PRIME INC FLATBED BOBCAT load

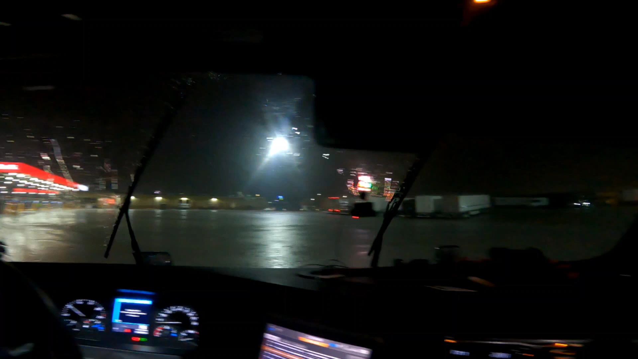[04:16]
It's a rainy mess out there, but we're gonna roll out so we can get parking near our 90
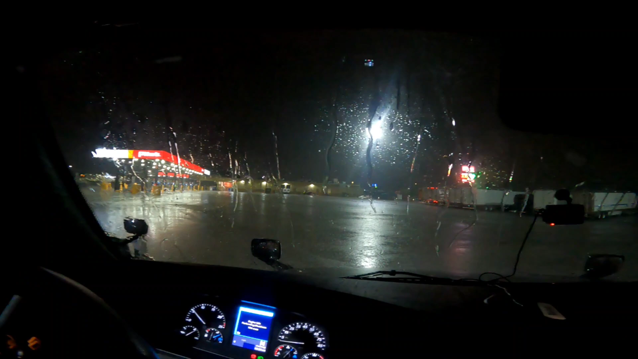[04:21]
so I can get all three drops made Monday.